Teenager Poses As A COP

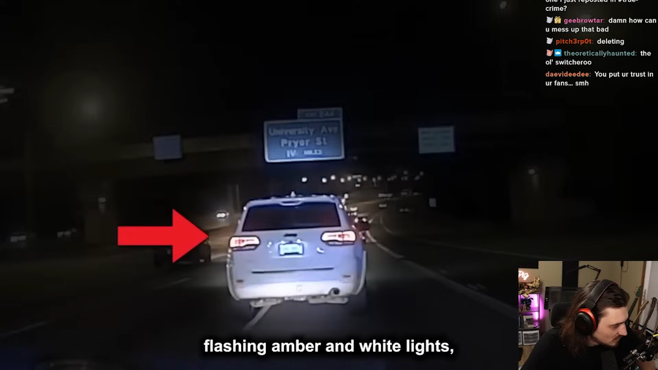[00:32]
noticed a Jeep flashing amber and white lights speeding through Kenosha, Wisconsin.
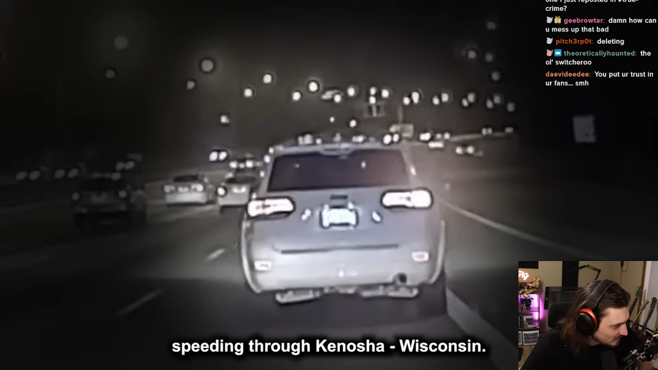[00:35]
The officer noticed the Jeep pull up multiple cars with the lights activated and then turn on a siren.
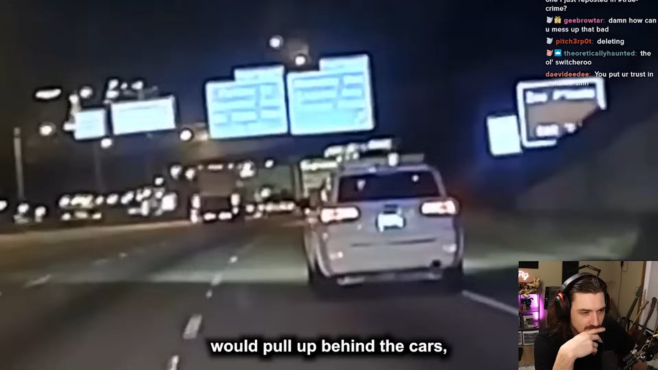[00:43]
The Jeep would pull up behind the cars for a few seconds before driving off. As the off-duty officer attempted to get closer to the Jeep to write down the license plate number and peek at the driver, he found himself the victim of the driver's strange behavior. The Jeep got behind him and turned on the sirens only to speed off as the officer pulled over.
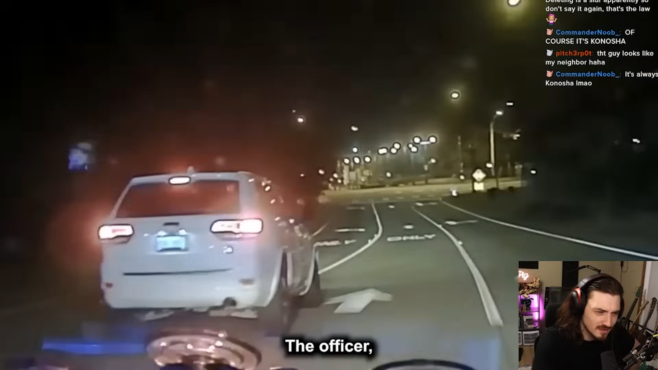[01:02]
The officer, who was still in uniform, followed the driver and motioned him to pull over and wait for the deputy officer to arrive.